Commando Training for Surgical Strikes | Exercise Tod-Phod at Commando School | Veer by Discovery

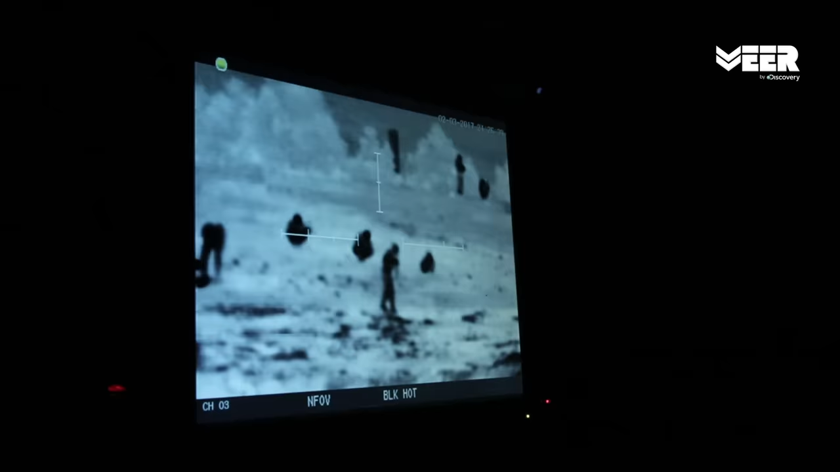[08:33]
उनकी एक एक हरकत पर नजर रखी जाएगी।
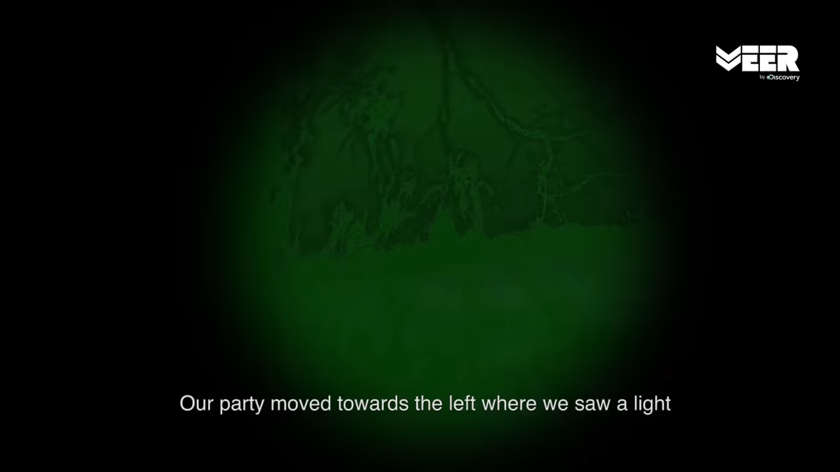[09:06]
तो हमारी पार्टी गई पहले लेफ्ट पे, एक जहाँ पे लाइट दिख रहा था हम वहाँ पे गए। हमने देखा यहाँ पे तो कुछ है ही नहीं टारगेट का।